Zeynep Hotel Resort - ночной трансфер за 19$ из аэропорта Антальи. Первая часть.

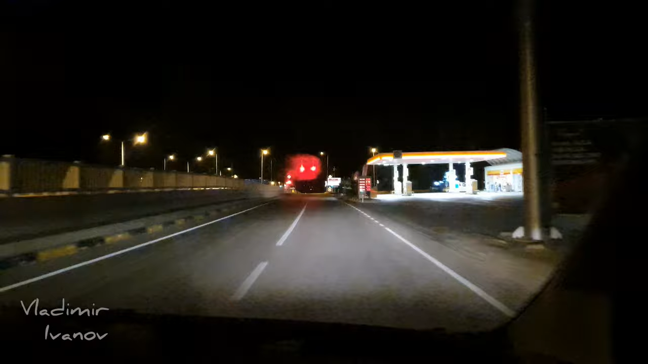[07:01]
уже и Белек. Название отелей на обочине. The Land of Legend. Ехали в Белек. В зону Белека приезжаем.
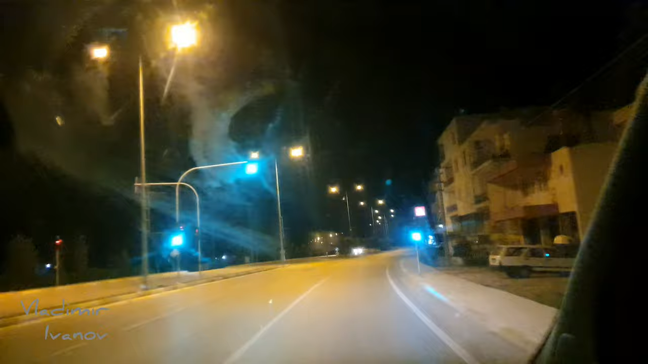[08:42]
Селектум Лакшери Резорт. Ну и разные другие отели.
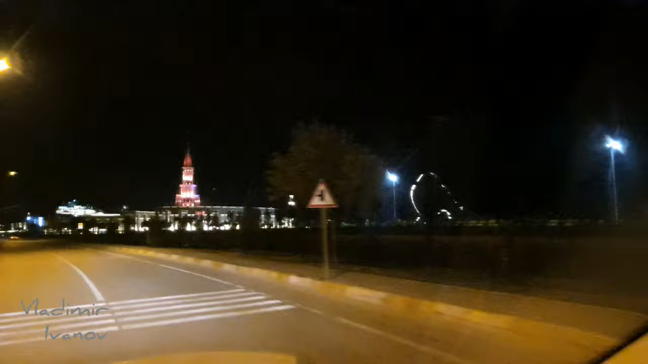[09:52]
Отель с большой территорией. Вот это подсвечиваются горки.
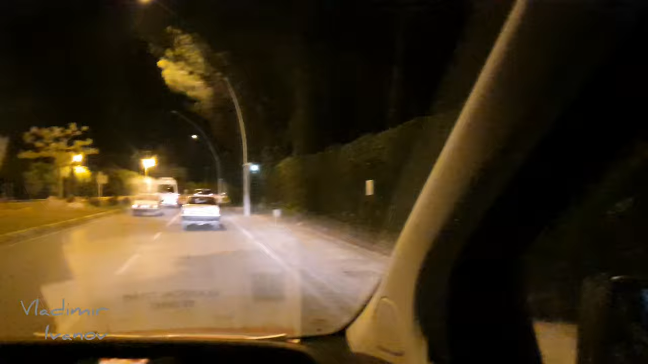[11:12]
со своей вертолетной площадкой и с лучшим гольф-полем.
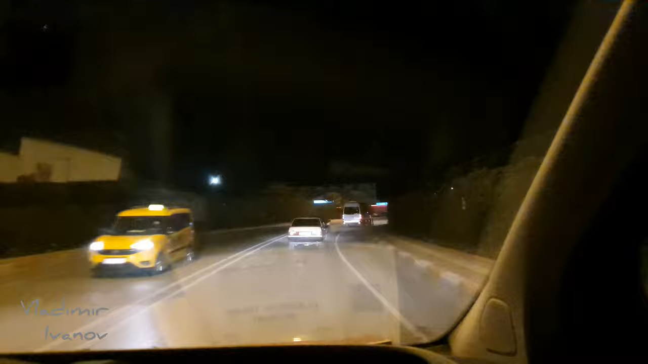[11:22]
Вот это идет гольф-поле Regnum Carrier. Это единственное гольф-поле в Европе и в Турции, которое имеет подсветку, вечернюю, ночную подсветку, освещение.
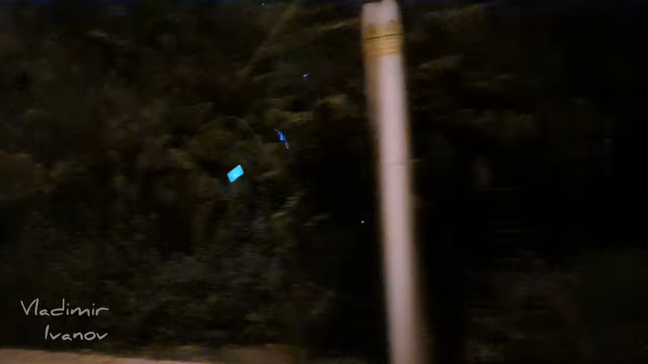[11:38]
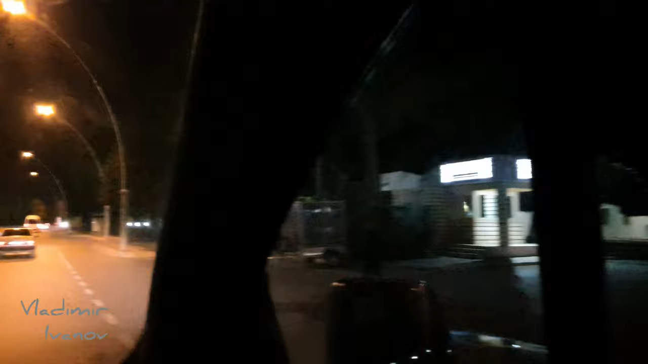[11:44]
Ну и тут уже мы подъезжаем к нашему отелю Zeynep. Zeynep – это соседний отель с Regnum Carrier.
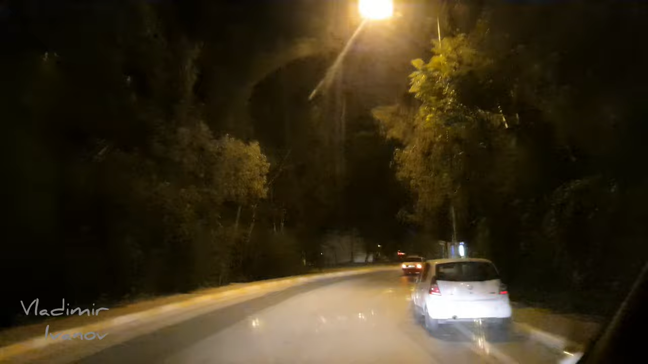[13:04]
В последней декаде декабря. Так, ну и вот мы подъезжаем к нашему отелю Зейнеп.
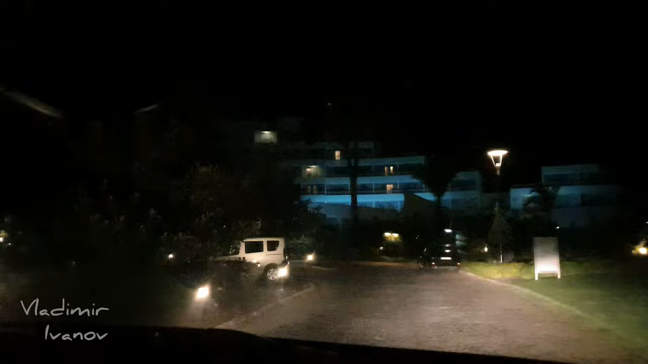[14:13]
Сейчас все посмотрим, что и как тут.